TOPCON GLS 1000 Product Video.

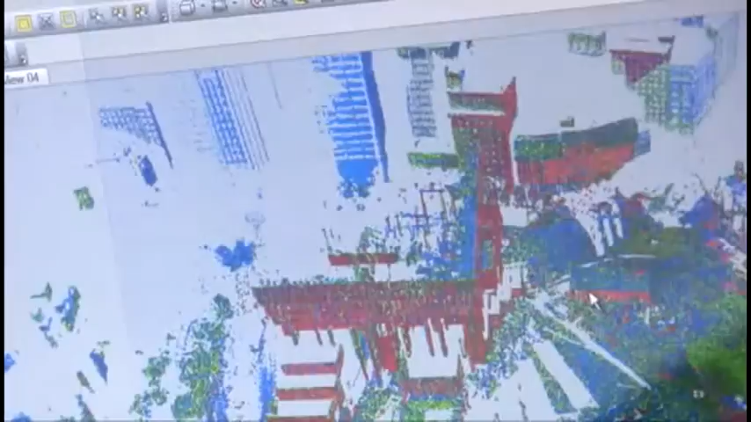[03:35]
ScanMaster software is a full-featured tool for the acquisition and control of 3D point cloud data, as well as a cutting-edge desktop solution.
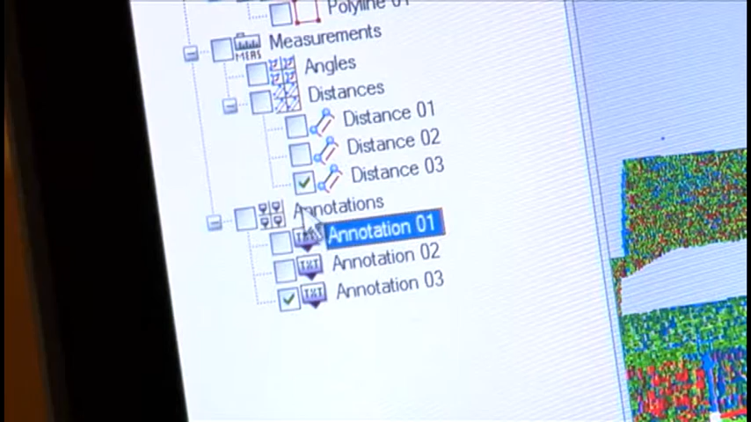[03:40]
The user interface is both powerful and easy, making you more proficient and productive.
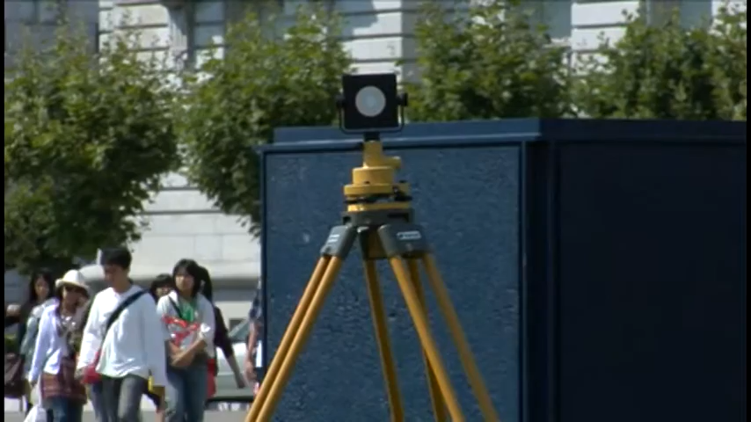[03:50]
With the ability to quickly traverse and back-site using target scans,
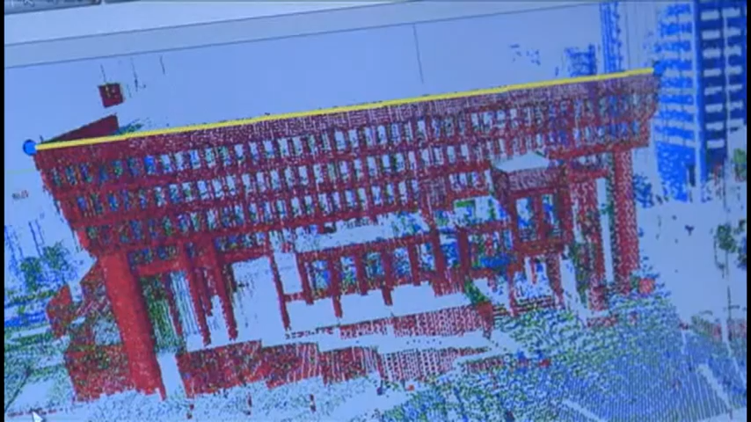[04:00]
The software can then align data from multiple scans into one global coordinate system.
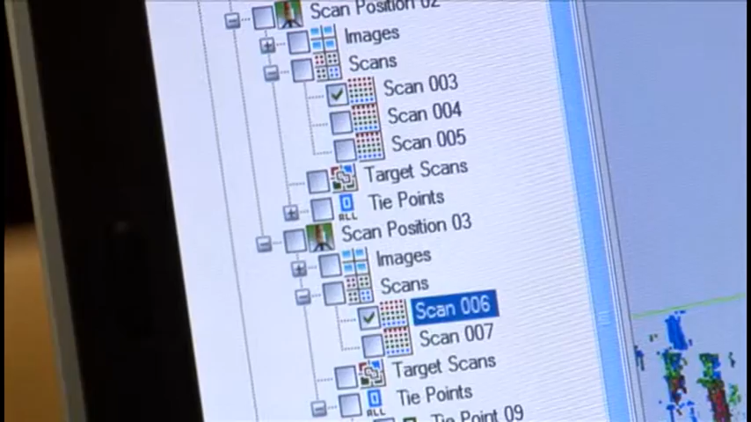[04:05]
Quickly register multiple point clouds for easier data manipulation,
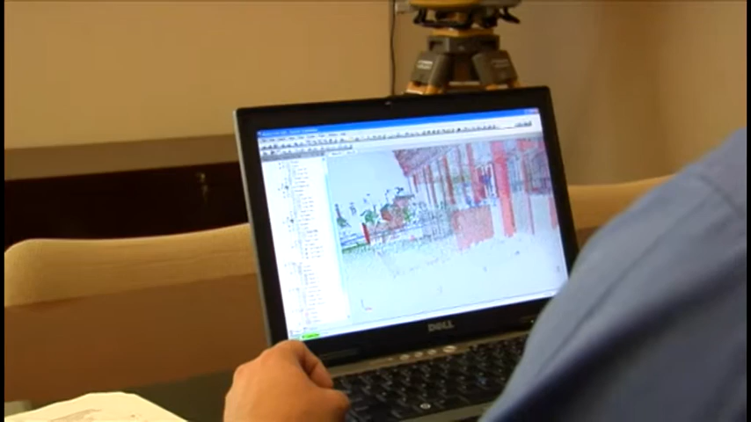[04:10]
and create superior results for the most demanding situations and clients.
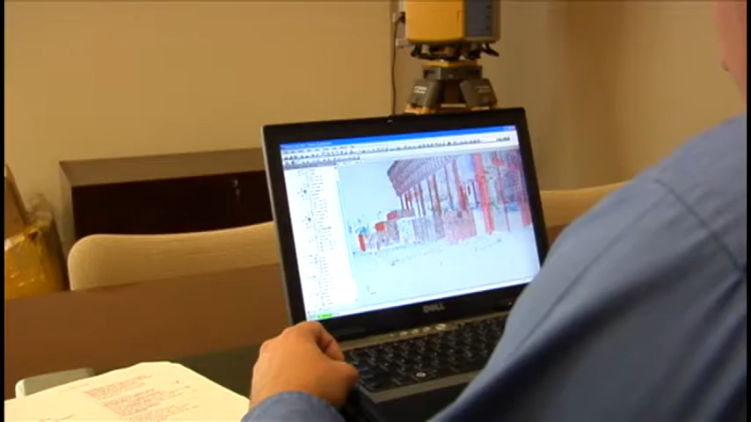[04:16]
You can quickly create cross-sections and profiles using ScanMaster's Mesh Objects function.
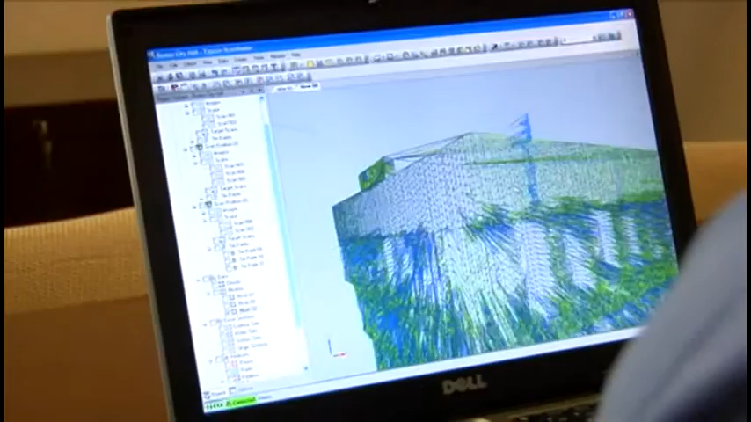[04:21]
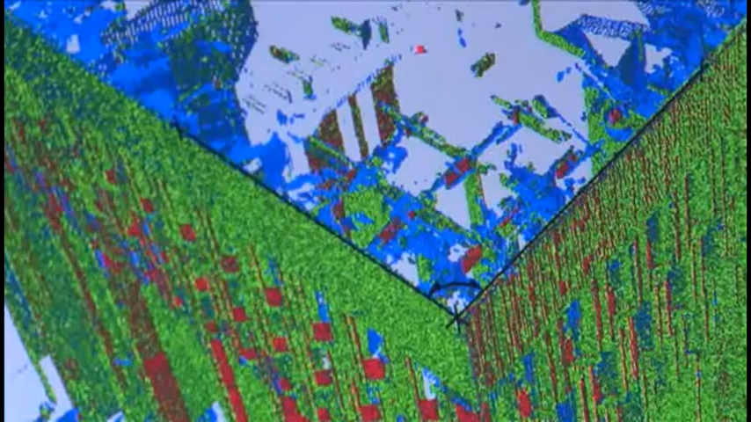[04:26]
ScanMaster can also quickly annotate desired information, such as points, lines, angles,
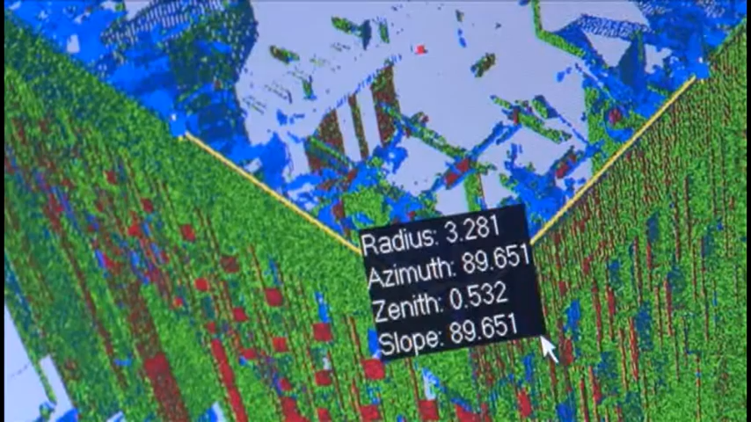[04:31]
and distances, and to texture map scan data for photorealistic visualizations.